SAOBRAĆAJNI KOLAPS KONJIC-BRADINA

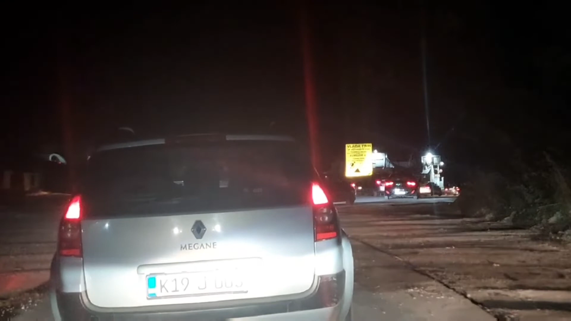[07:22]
zaslužan za ovo uzbudljivo dvosatno putovanje od Konjica do Bradine. Tu je tabla zlatnog sponzora koji je to omogućio građanima
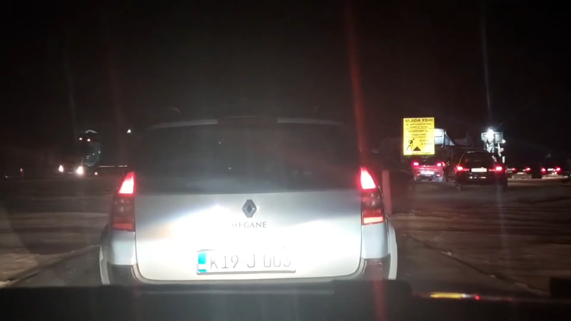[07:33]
Federacije Bosne i Hercegovine i Bosne i Hercegovine i čitavog svijeta. Evo, upravo ćete vidjeti JP